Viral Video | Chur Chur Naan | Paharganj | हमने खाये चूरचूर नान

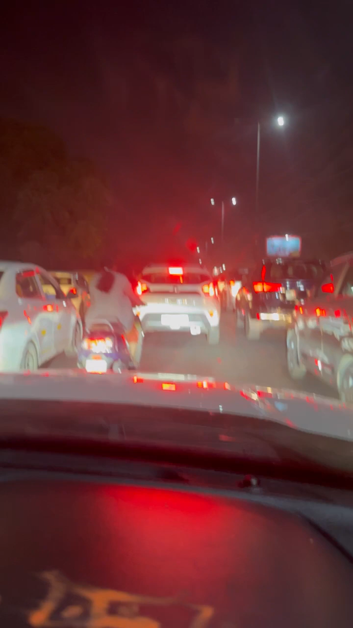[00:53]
मतलब अभी हमें ईस्ट दिल्ली से पहाड़गंज जाना है। अभी हम निकले हैं 7:40 पे शाम के टाइम, और देखो पूरे में ना जाम हो रखा है। अब हम जब तक पहुंचेंगे हमें ये भी नहीं पता कि वहां पर ना मिलेगा भी या नहीं मिलेगा।
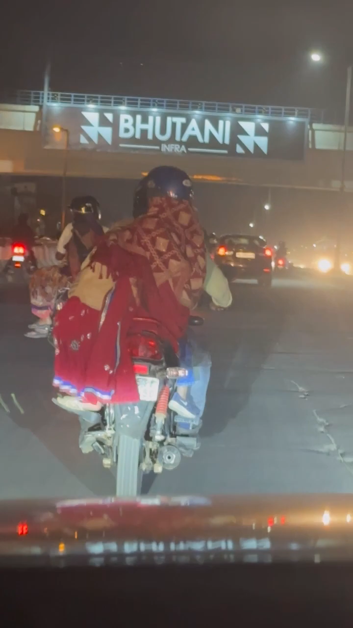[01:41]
अब हम मुड़ेंगे गीता कॉलोनी वाले कट पे, फिर चलते हैं गीता कॉलोनी के लिए।